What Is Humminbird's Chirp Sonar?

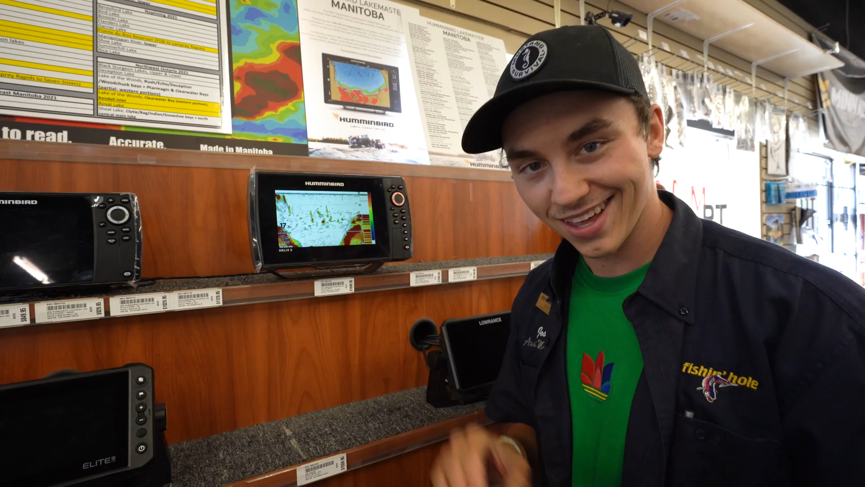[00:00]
Hey guys, Josh here from the Fishing Hall. Today we're gonna be talking about Humminbird Electronics and the differences in their 2D switch fire. Yeah, clear mode, max mode, and what is chirp sonar. Alright, so you got two options and it kind of depends on what you're reading at the moment. So for example, if we look at this screen here, we see we're noticing a lot of arcs but a lot of surface clutter that's happening in between.
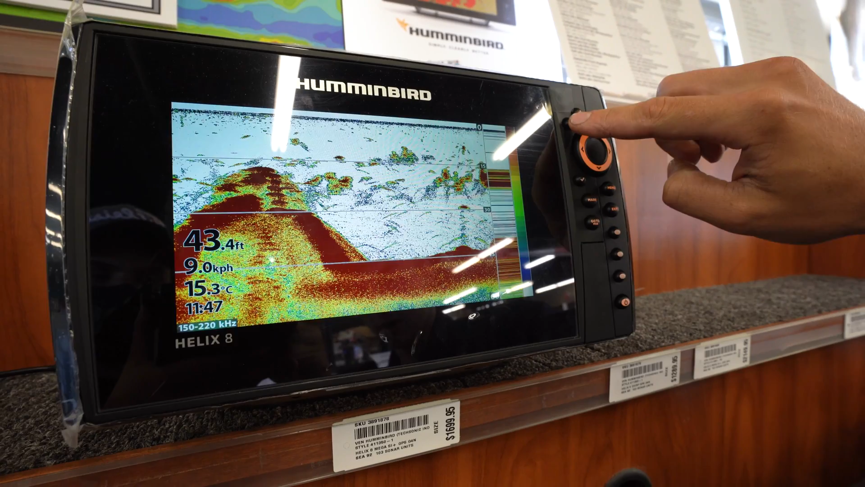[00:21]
On screen: depth 43.4 ft, water 15.3°C, speed 9.0 km/h
So we can either crank our sensitivity down, which we are in clear mode right now, or you hit menu once,
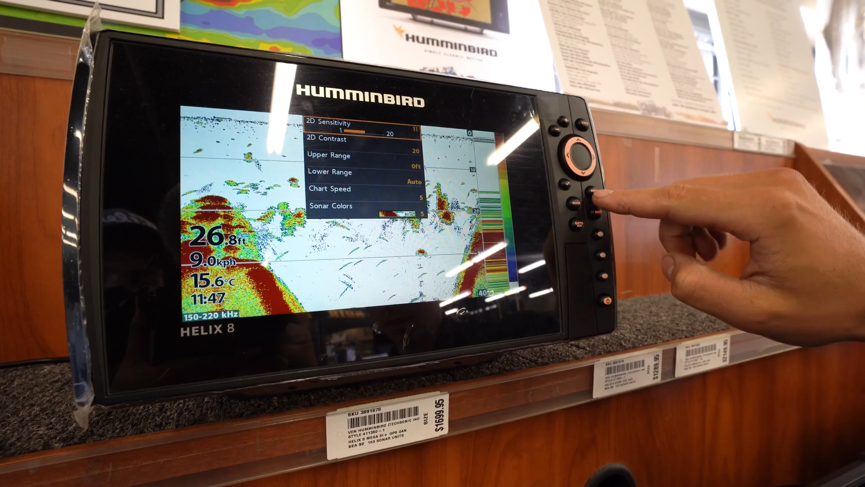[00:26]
On screen: depth 26.8 ft, water 15.6°C
menu twice, go to your sonar tab, and you go down to 2D switch fire.
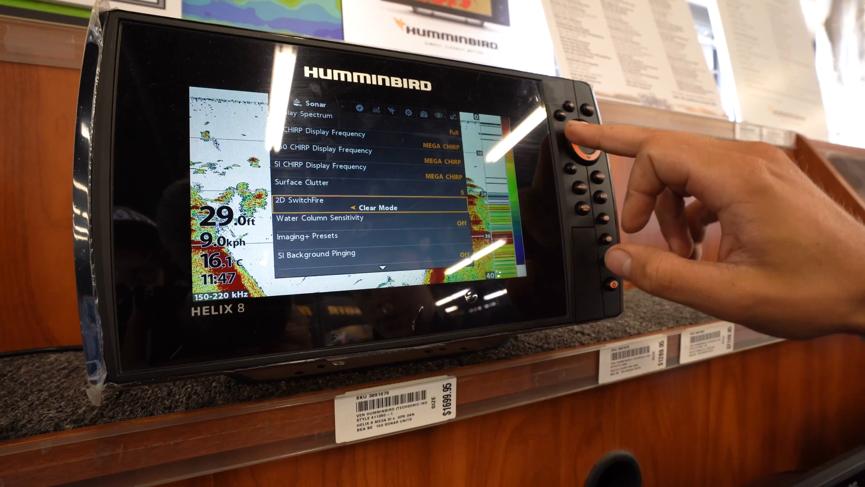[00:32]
On screen: depth 29.0 ft, water 16.1°C
And now we're gonna put it into max mode, and you can instantly tell the difference between this line right here.
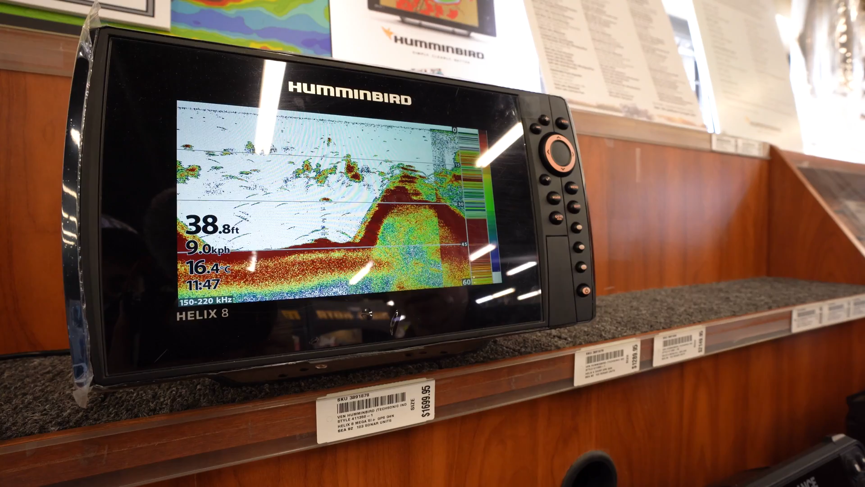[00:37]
On screen: depth 38.8 ft, water 16.4°C
So one of the bonuses is with clear mode, you don't have to have your sensitivity set as high, like we have here on the left.
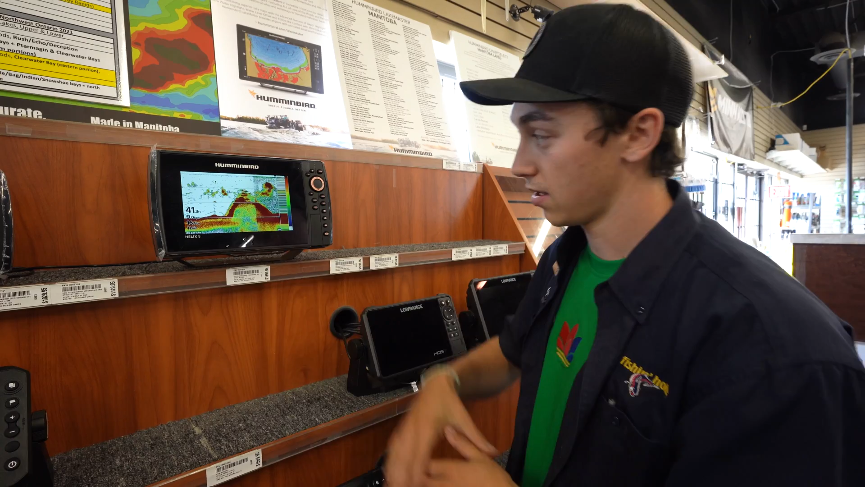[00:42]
That's clear mode. This is max mode.
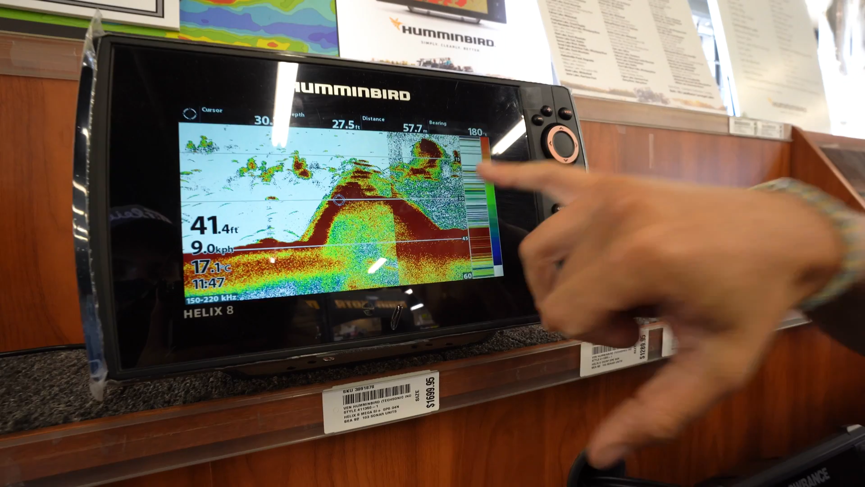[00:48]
On screen: depth 41.4 ft, water 17.1°C, speed 9.0 km/h
On the max mode now, we can afford to crank the sensitivity down, which is gonna give us a better rejection, a better signal, and a clearer picture.
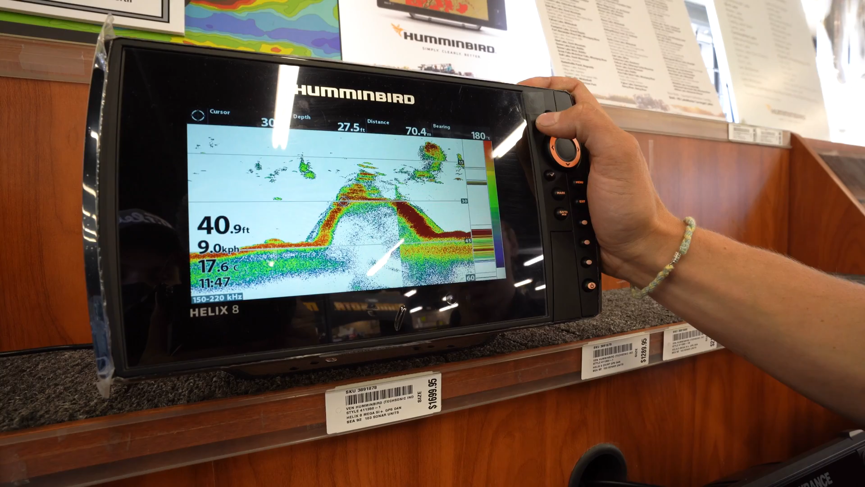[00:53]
On screen: water 17.6°C
So one rule of thumb is if you're fishing deeper water, like 40 to 100 feet of water for lake trout, for example,
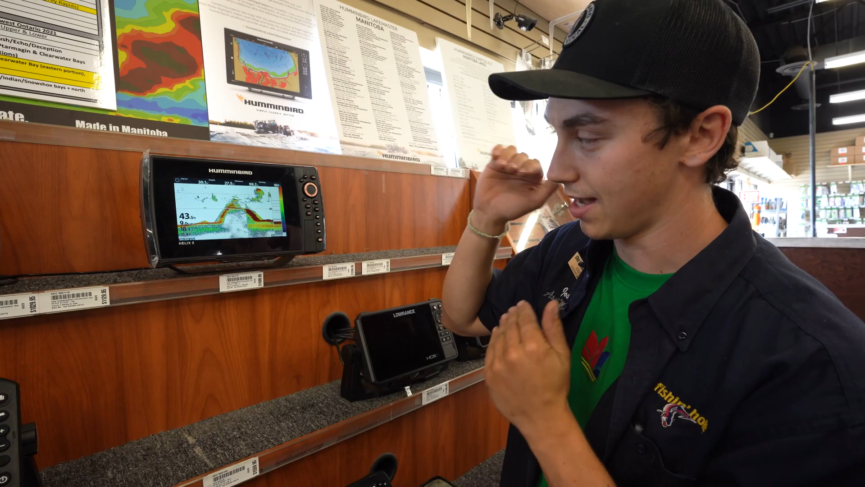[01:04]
you can have it in max mode because you want to get that definition all the way down to the bottom, right to the bottom.
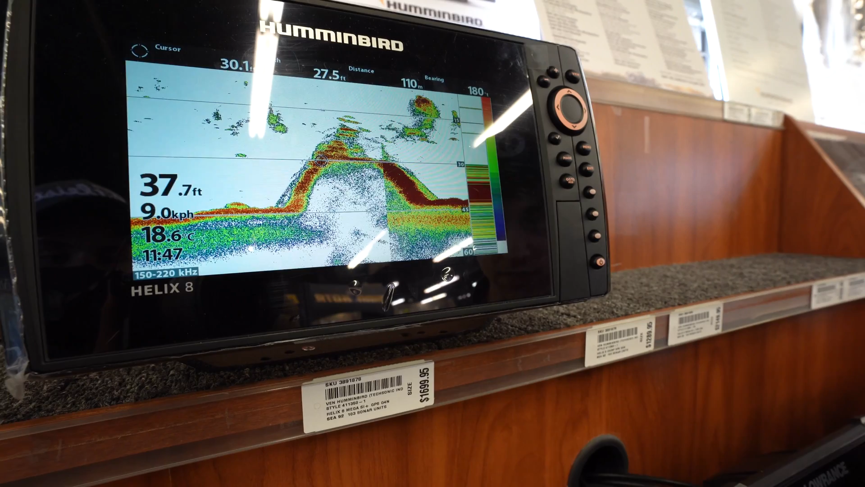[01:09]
On screen: depth 37.7 ft, water 18.6°C
However, if you're fishing, you know, 15-20 feet of water for a small mouth bass, you can have it in clear mode, but you can crank up your sensitivity a bit because you're not reading that deep.
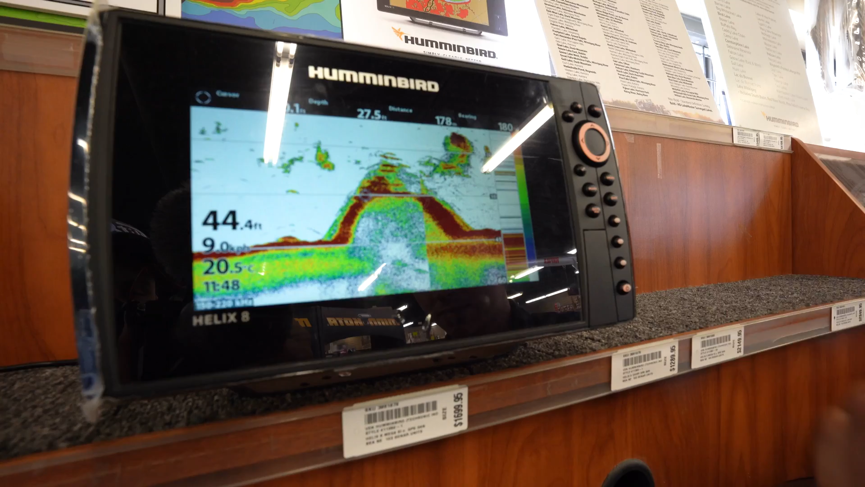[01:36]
On screen: depth 44.4 ft, water 20.5°C
With chirp units now, it shows two distinctive marks a lot easier and it distinguishes between the two more efficiently and more effectively for you to know that it's not one fish, it's actually two.